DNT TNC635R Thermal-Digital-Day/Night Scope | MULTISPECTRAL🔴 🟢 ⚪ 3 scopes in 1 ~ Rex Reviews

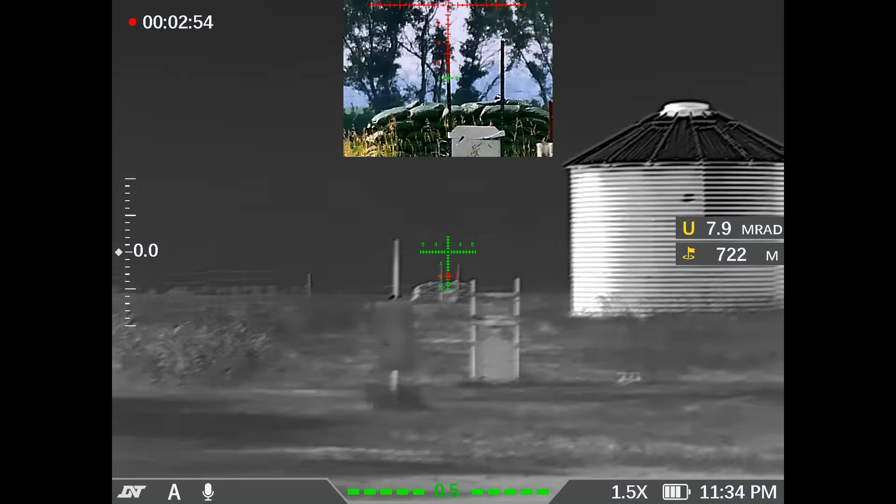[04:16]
if you're looking in the top box, and you see the green illuminated portion, that's zooming in on where we're actually going to hold for that target.
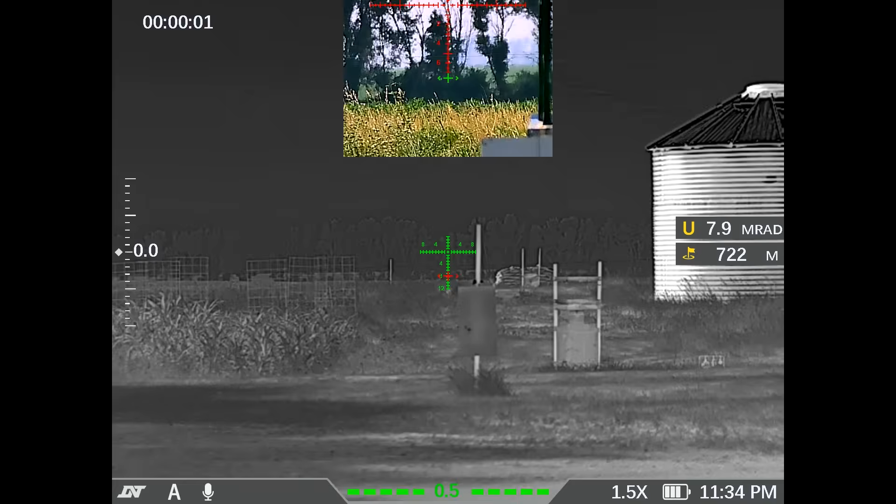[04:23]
So to take it out of that mode, I'm going to hit the button again. And it re-centered on the center of the reticle.
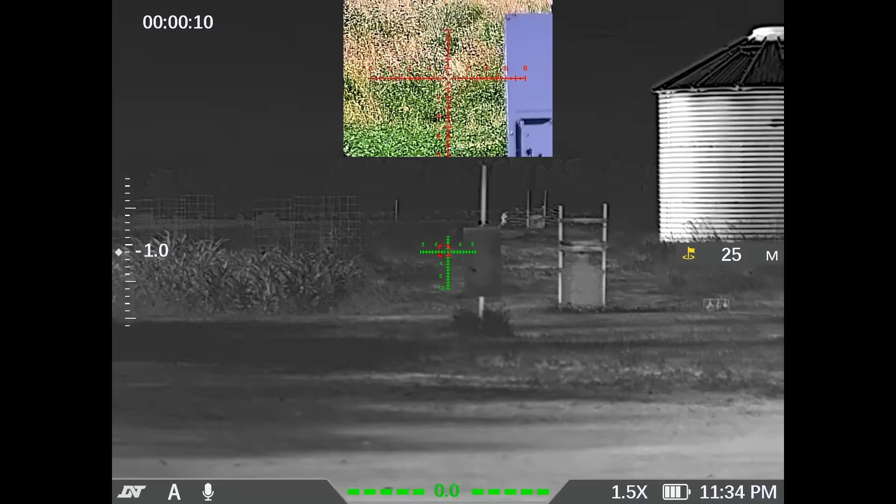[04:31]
This is for my point-blank stuff. And it is still lasing. I'm going to hold it in. And that turns off the unit.
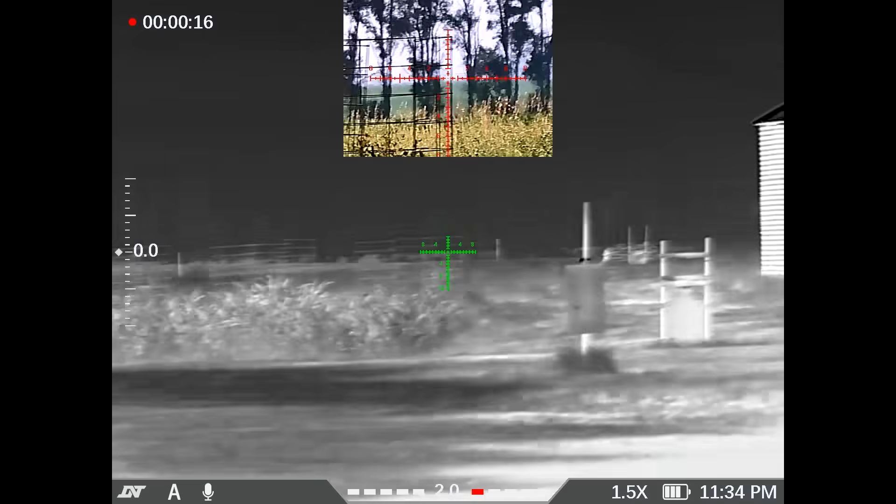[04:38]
So now we're just zeroed wherever we're zeroed. I can employ this normally without the laser.
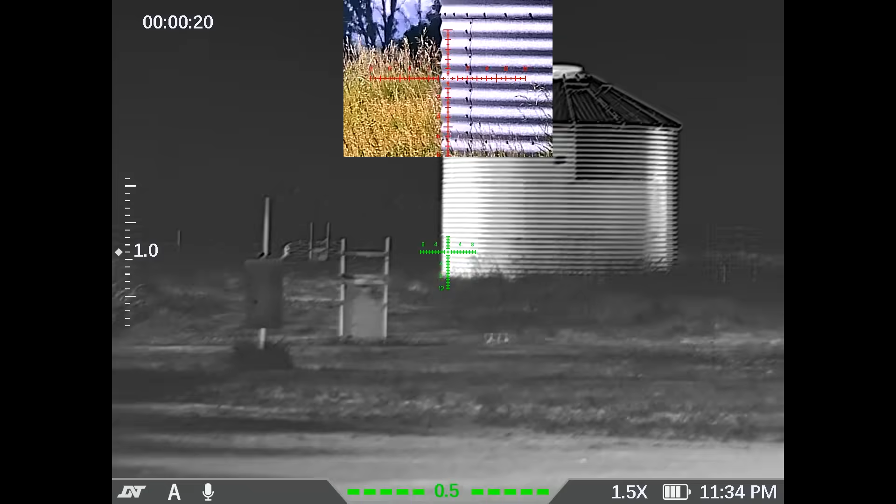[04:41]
And I can just use my reticle for ranging.
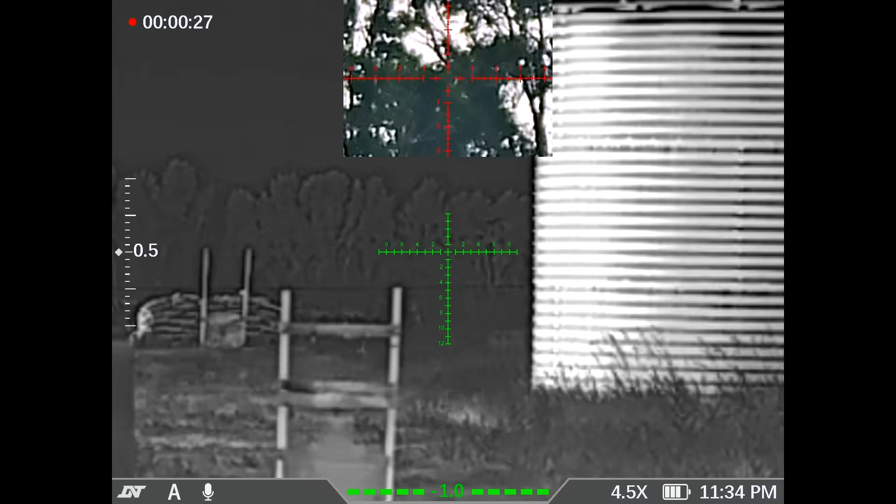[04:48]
I can do stadiumetric ranging with my reticle, etc.
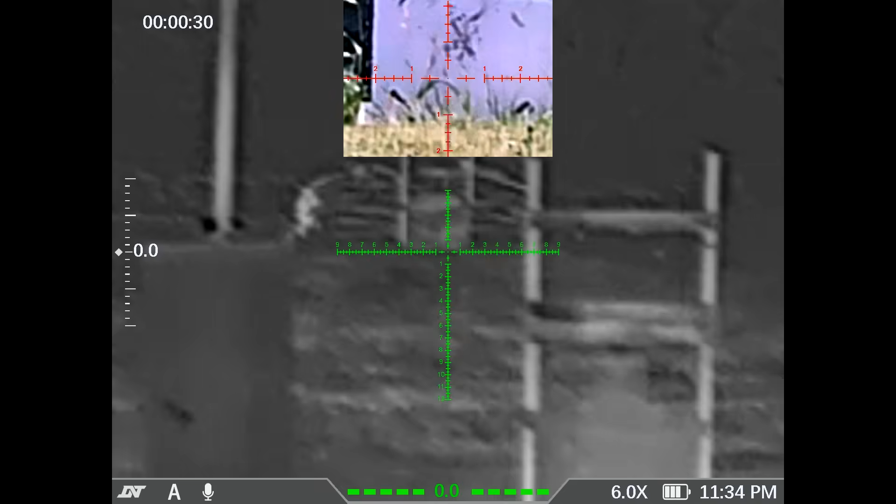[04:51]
But I can see bullet holes at 100.
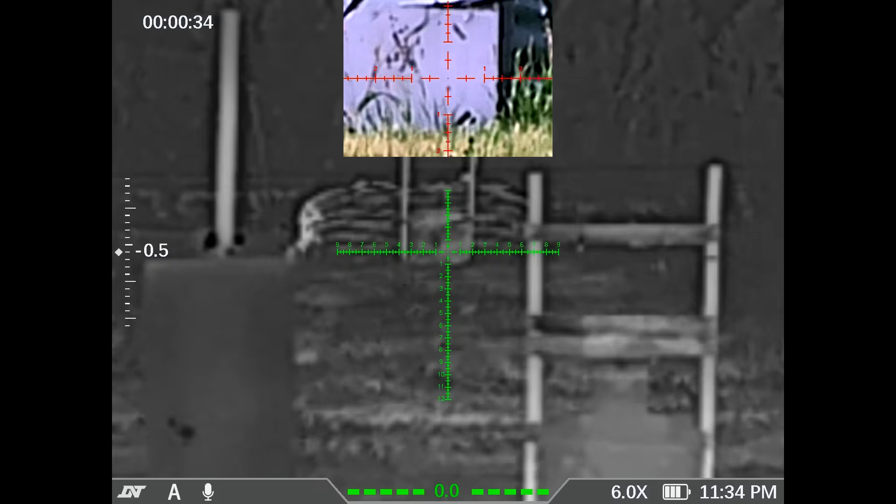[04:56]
And I zoom in at 20 power here.
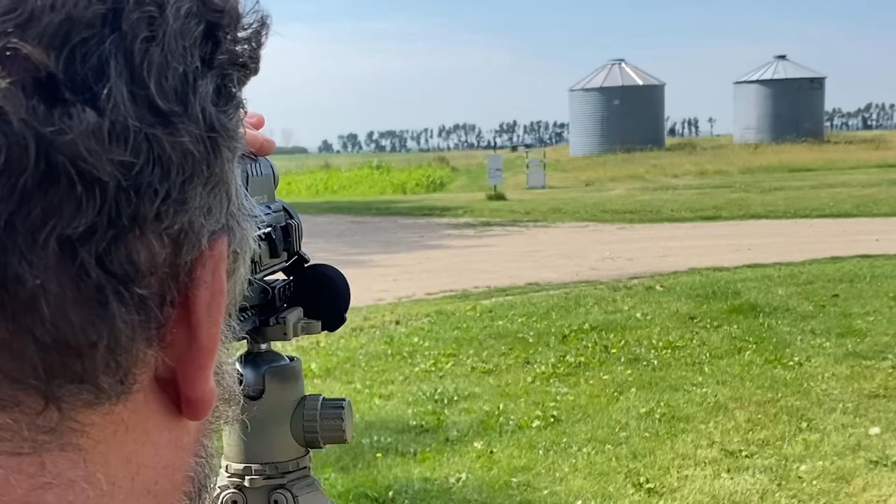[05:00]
I'm going to try to micro-focus. If you look at the top view of the digital. It's a digital zoom on an optical 5 power. I'm seeing those are bullet holes. And some tape marks that we're looking at.
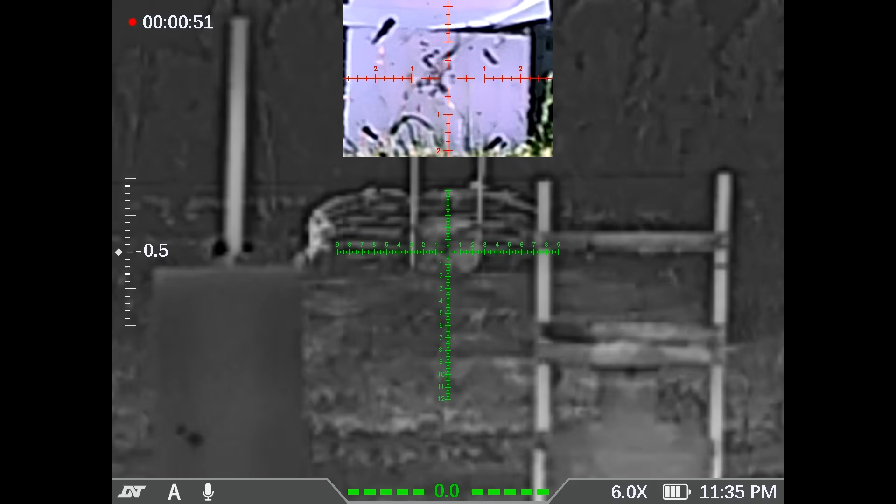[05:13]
Those little round black things are on the bullet holes on the target there. That might be pretty gosh darn handy to have two scopes in one, right?
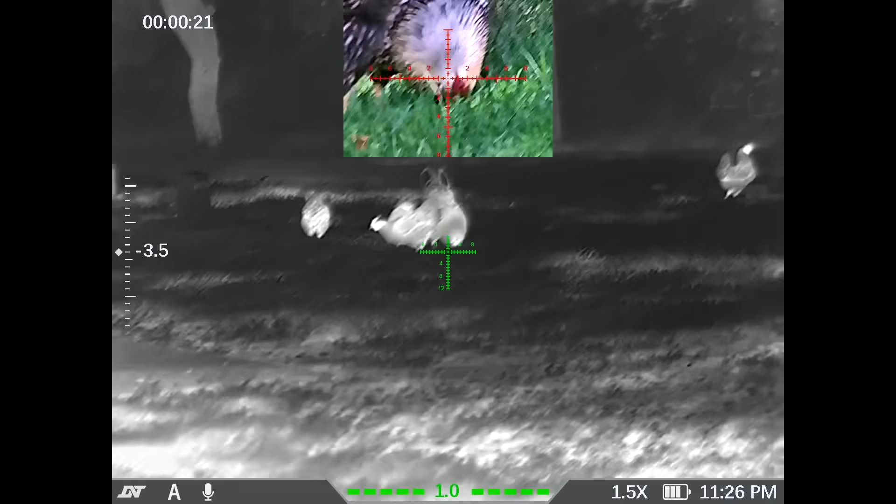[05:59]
So there is the colonel, the rooster.
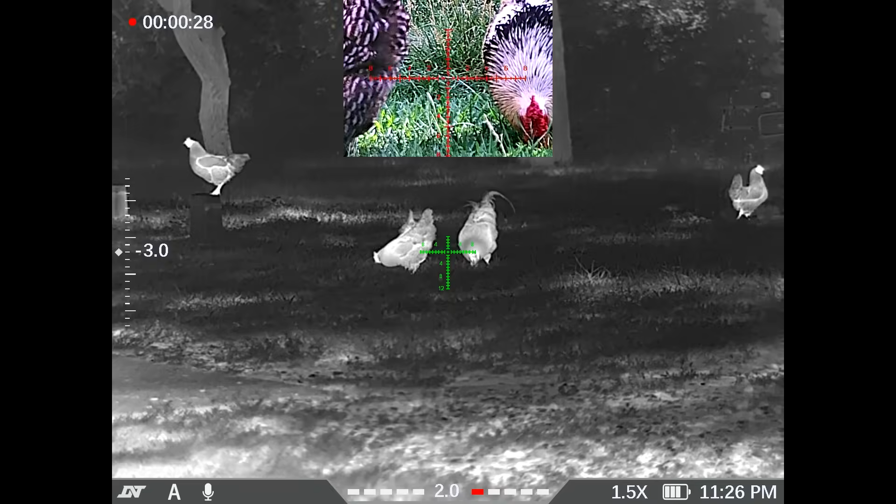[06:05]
We're observing the birds here. We had a little bit of a, I don't know if you noticed that, a little bit of a reset.
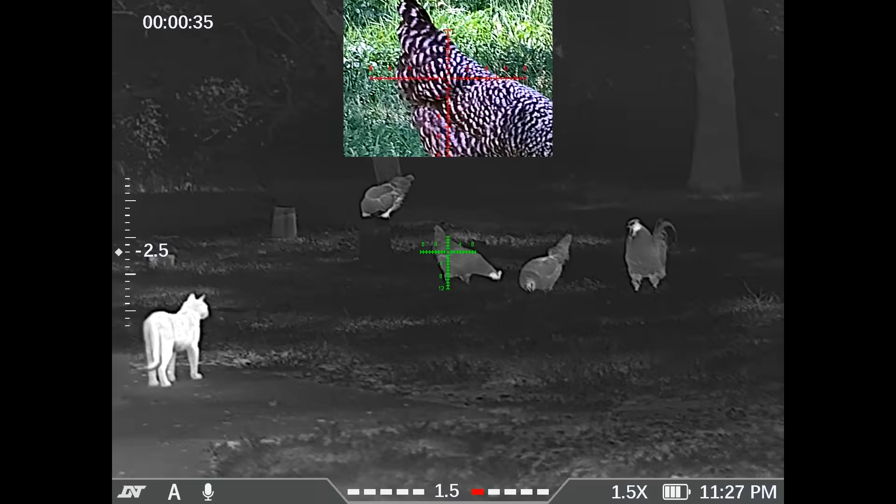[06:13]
We'll see how that turns out in the video play. So every few seconds, the thermal view will reset.
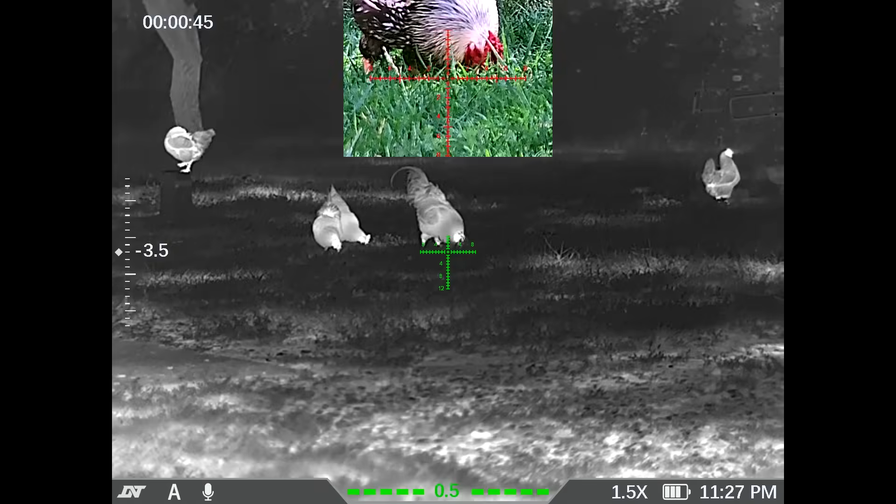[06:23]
We'll see when we review the footage, if that's the same with the digital or if the digital keeps going. There they are. I'm going to increase magnification. And that does increase for both the digital and the thermal on the same exact ring simultaneously.
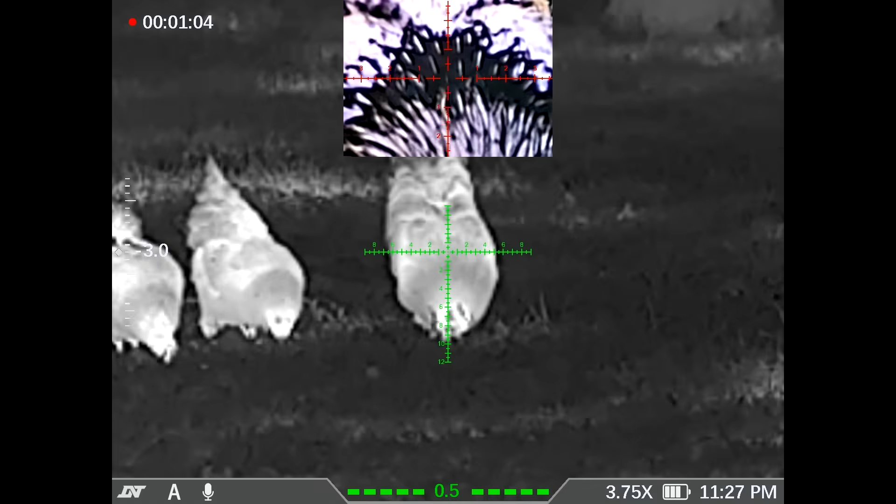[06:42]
So in order to, I'm going to see if I can focus this thermal.
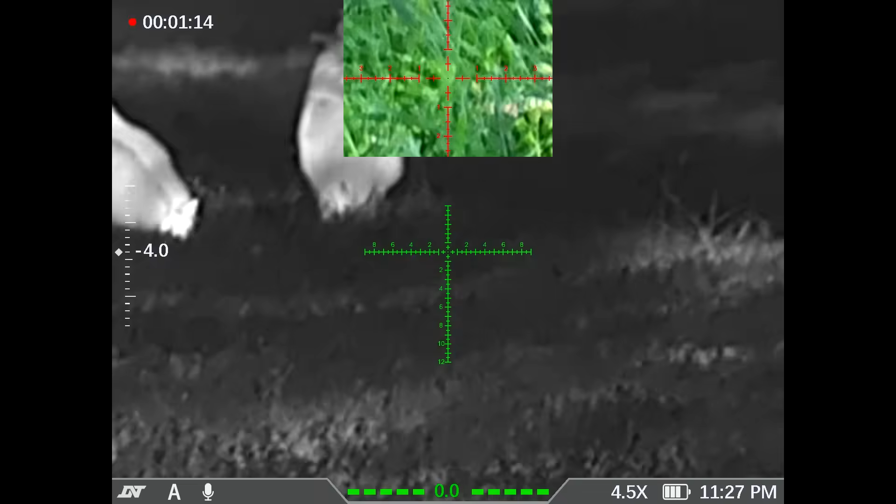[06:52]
It's a little difficult to get at the thermal focus ring with all the stuff on it. But there we go.
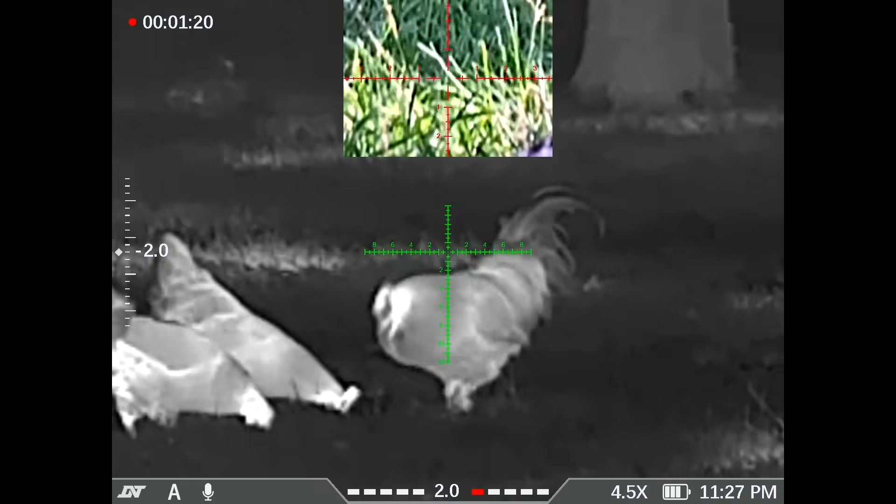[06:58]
So we're on max magnification here. And I'll pan back. I think that picture in picture is absolutely where it's at.
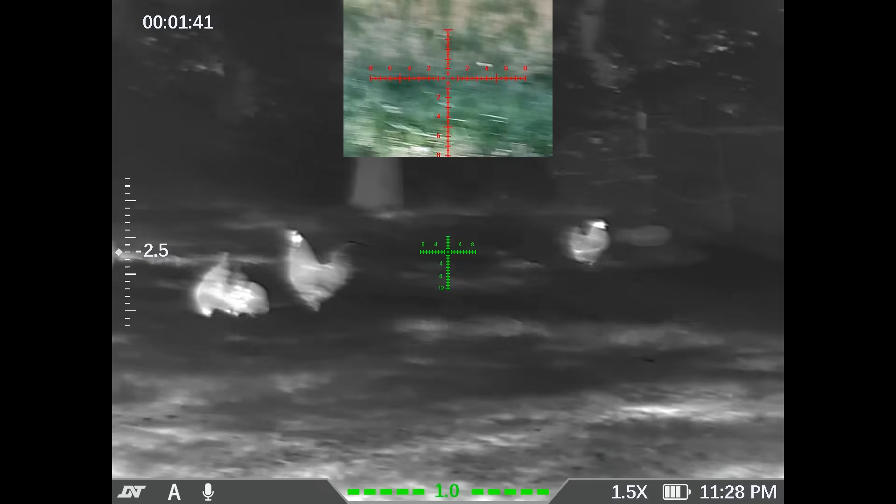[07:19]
That's pretty gosh darn handy.
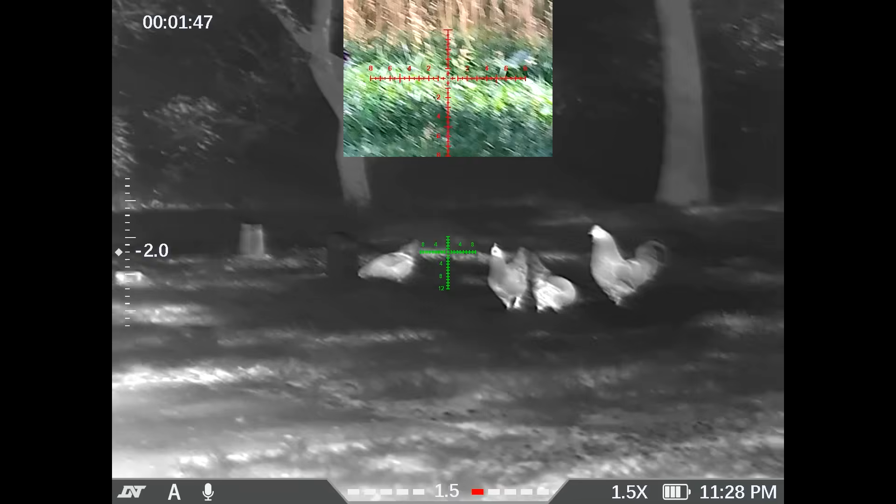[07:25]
So you're going to be able to locate your targets pretty easily with the thermal. Now you have a different setting up here than you do down here. This has a little bit lower magnification setting than up here.